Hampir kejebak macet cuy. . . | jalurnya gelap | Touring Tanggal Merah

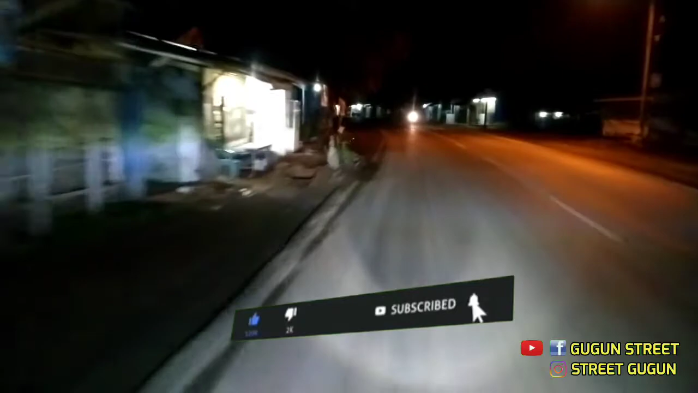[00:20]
Gue nggak pakai senter kali ya? Sekiranya Kang Asep bohong ya.
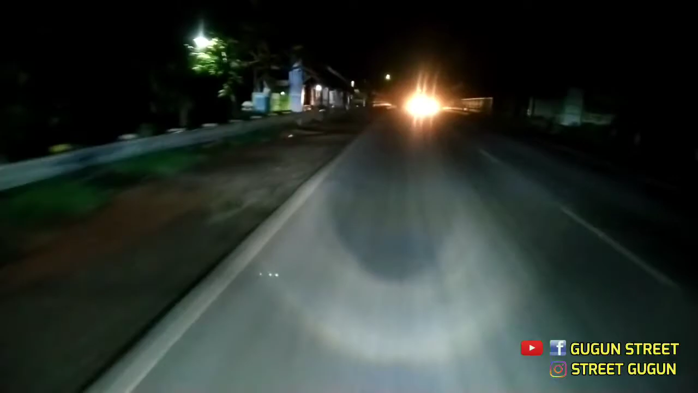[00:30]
Ini karena diajakin karena Bang Robi, ya udah. Wah, sini mah hati-hati ya. Wah, banyak mobil kontainer, guys. Gelap nih. Wah, ini masih ya, masih di kota kayak ini,
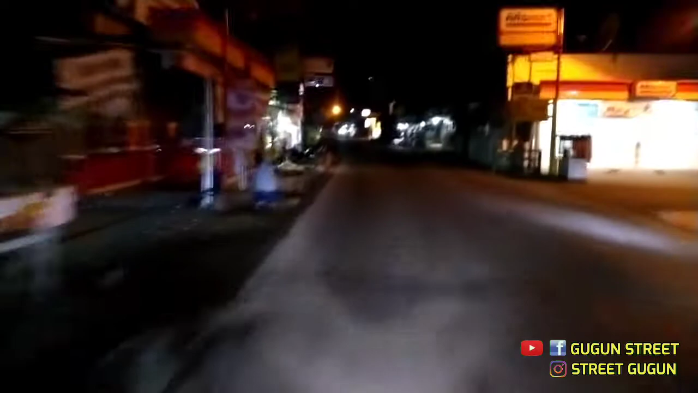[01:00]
masih rame, belum ke pelosok nih. Kita readingnya santai aja guys, menikmati perjalanan yang muara ke Bandung. Waduh, hati-hati mata gue nih, nggak kelihatan di depannya.
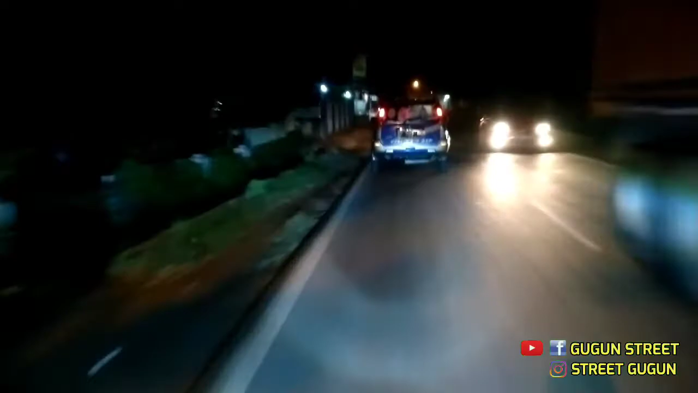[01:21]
Tadi mungkin sekitar gua rekod jam setengah satu apa lewat kali ya. Duluan, duluan, duluan.
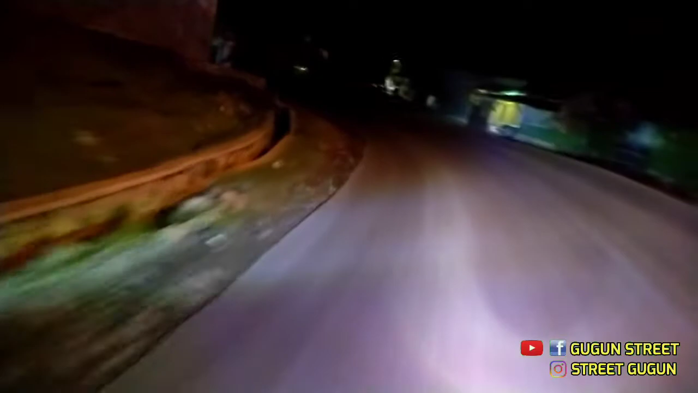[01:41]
Pelan-pelan. Udah mulai nih, turun.
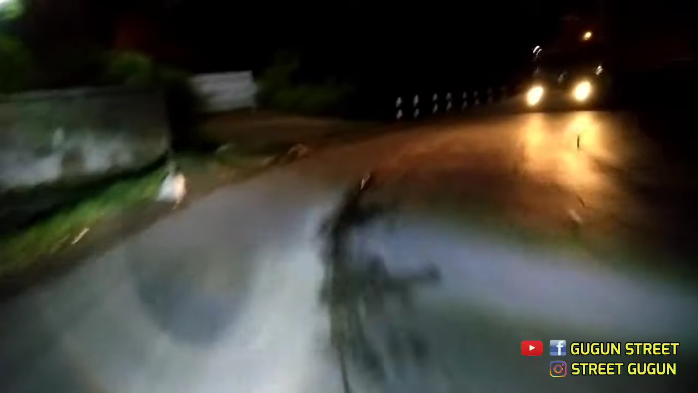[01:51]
Kasih kode nih, bahaya nih. Anjing.
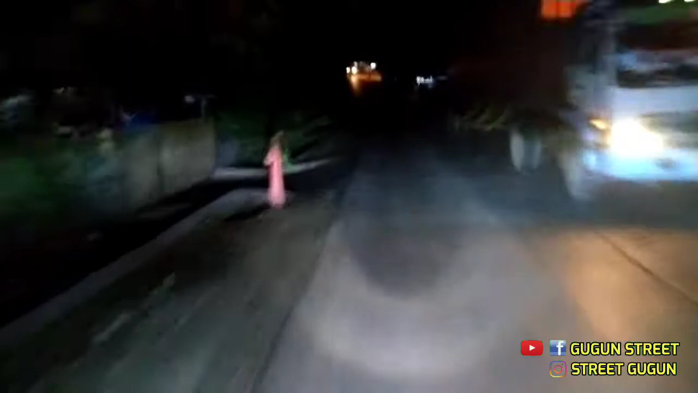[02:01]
Kita reading tanggal 24 Desember 2020, kondisi pandemi, pandeminya begini ya situasinya nih. Mata gue gak kurang nih kalau di lampu laser mini driving D2, mantap ini fokus.
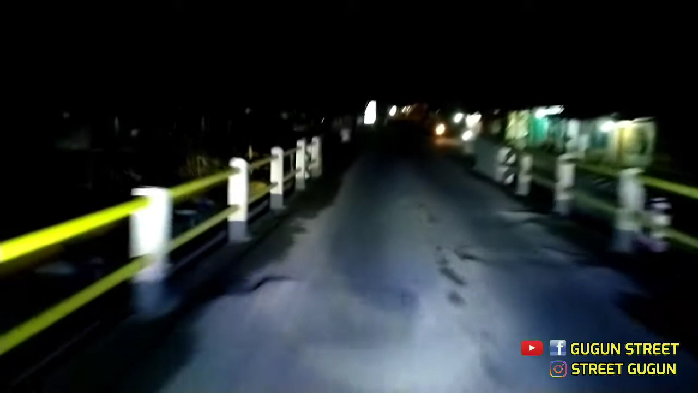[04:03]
Oh, depan masih ada truk lagi, tanjakan apa gimana nih. Oke.
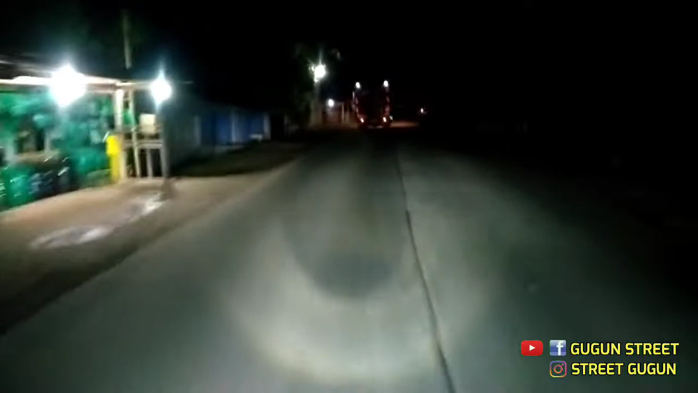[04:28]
Duh. Waduh, udah mulai dingin, guys. Anjir, gua gak kelihatan. Kabut nih kayaknya. Maju, maju, maju, maju, maju. Nah, maju gantian. Depan Bang Robi. Yes.
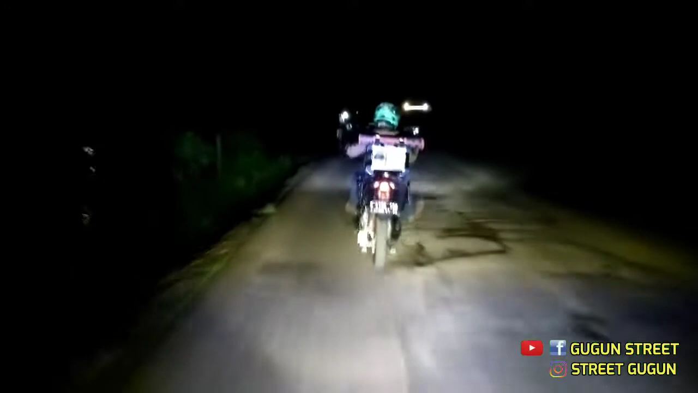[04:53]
Ini kabut kurang sih. Waduh, di sini kurang rata, guys. Jakarta, Bandung, sebelah kiri.